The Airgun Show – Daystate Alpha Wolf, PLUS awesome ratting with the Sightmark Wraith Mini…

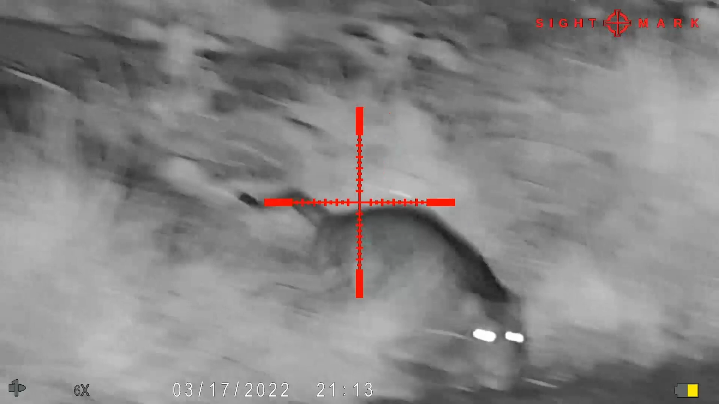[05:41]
Well, as you can see, we're back out on the rats this evening. It's going pretty well.
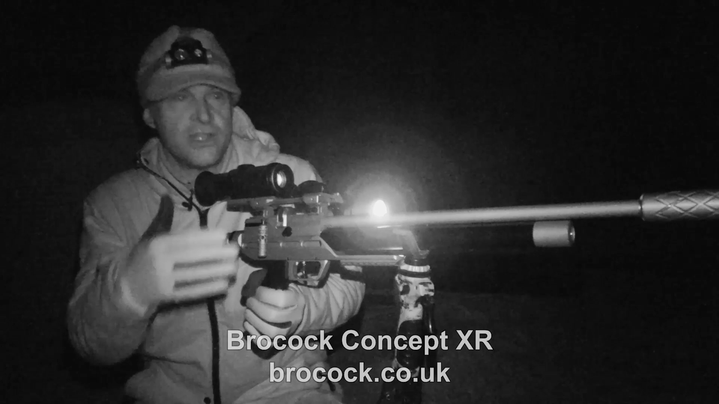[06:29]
I think it's a great little gun. I really like the extendable butt section because it means I can get length of pull absolutely dead right to fit me.
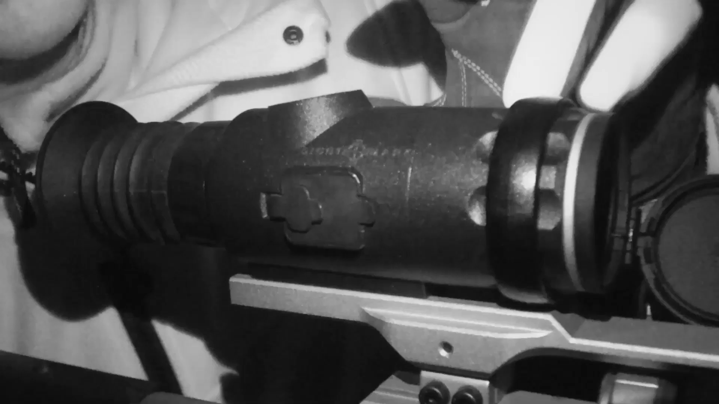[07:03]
The night vision unit is the Sightmark Wraith Mini,
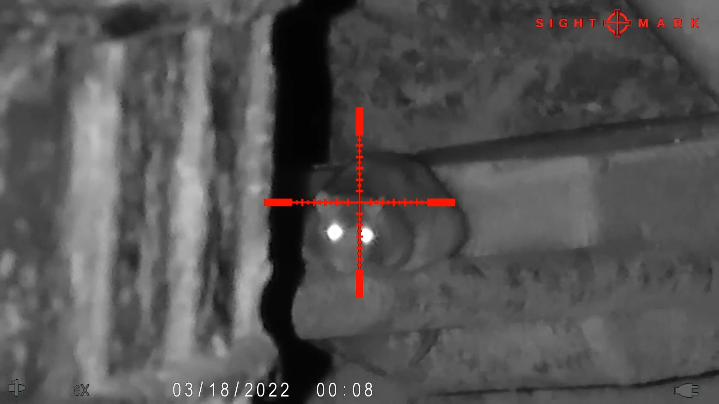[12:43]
was another close one there. Needed a fair bit of holdover. Now,
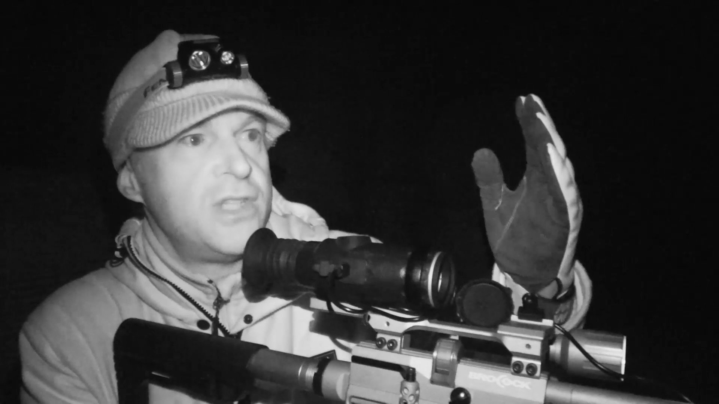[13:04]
most of the rats that I'm shooting tonight are probably between only about 8 and 20 metres from where I'm sat, and anything less than about 14 metres does need holdover with this setup, which is pretty typical. It's a little bit more pronounced in this instance though,